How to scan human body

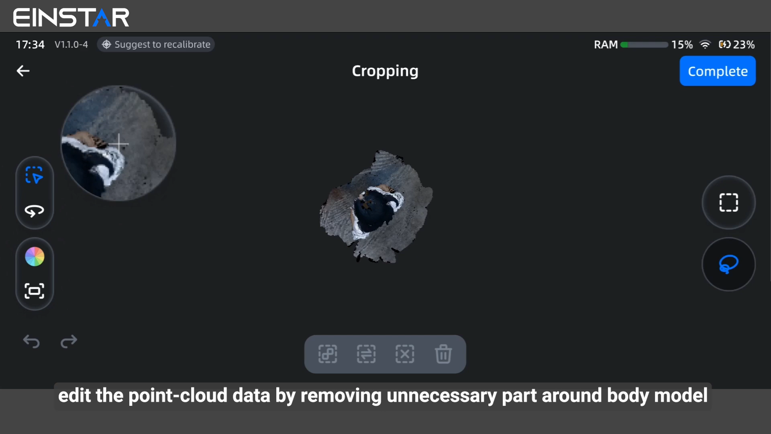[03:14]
When you complete the scan, edit the point cloud data by removing unnecessary parts around body model.
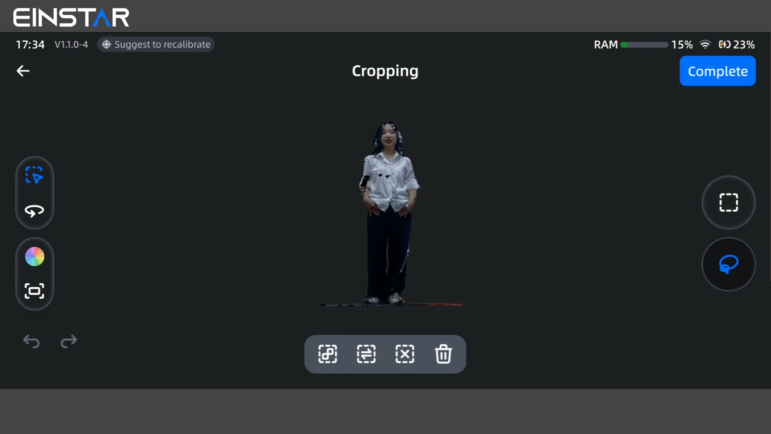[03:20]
Then save and go to mesh generation phase.
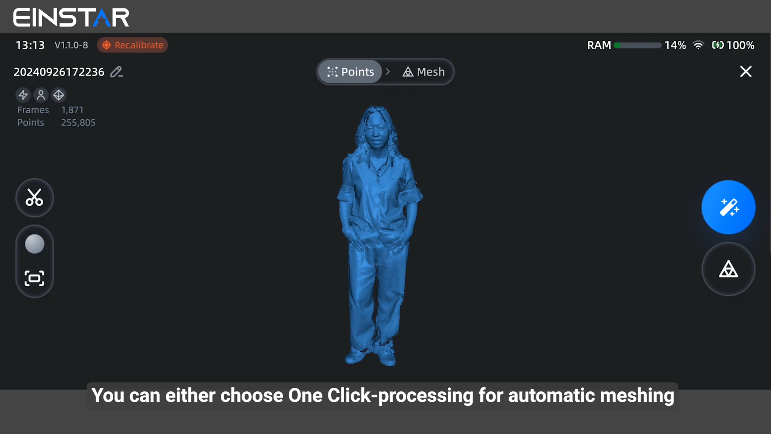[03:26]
You can either choose one-click processing
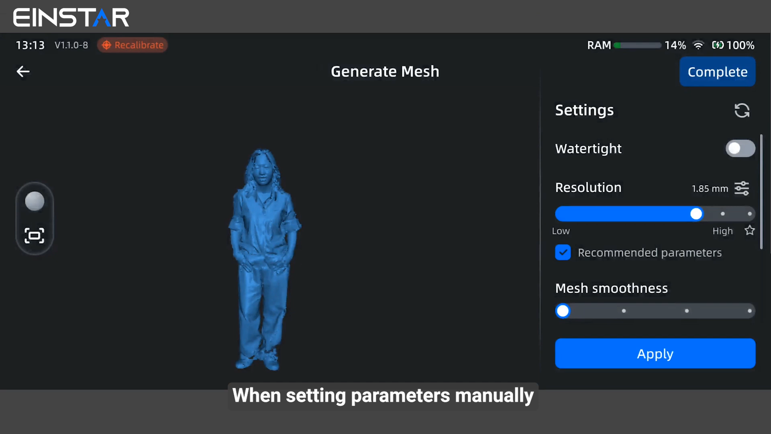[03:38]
When setting parameters manually, choose whether to use watertight, set the resolution and mesh smoothness,
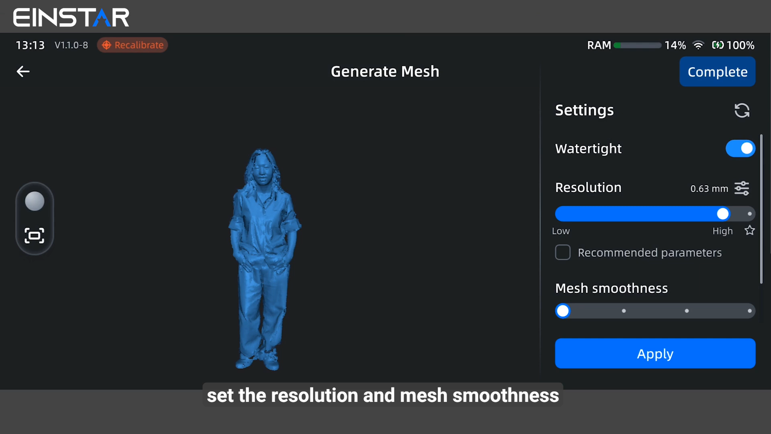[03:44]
as well as whether to apply texture mapping.
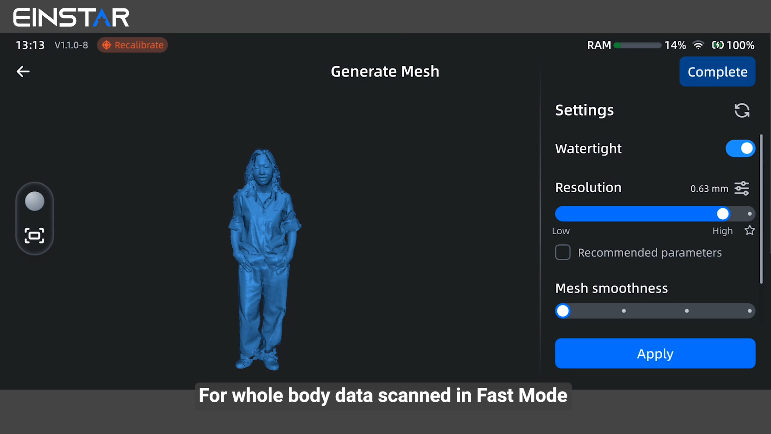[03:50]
For whole body data scan in fast mode, point distance above one millimeter is recommended for the balance between efficiency and data detail level.
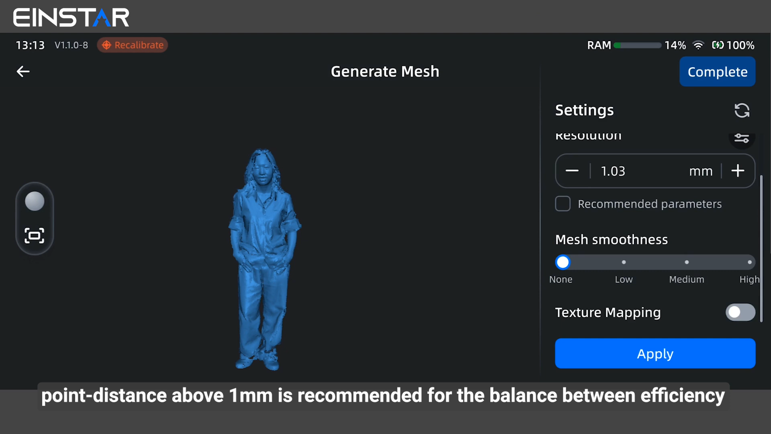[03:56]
For face data only scan in HD mode.
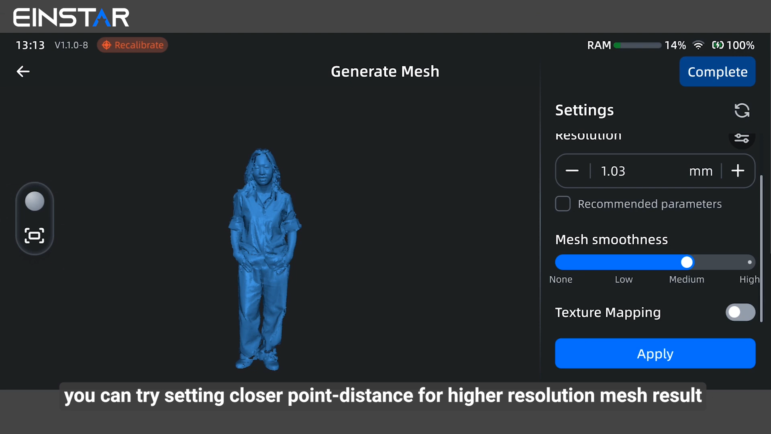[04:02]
You can try setting closer point distance for higher resolution mesh result. Clicking apply to generate mesh model and save it.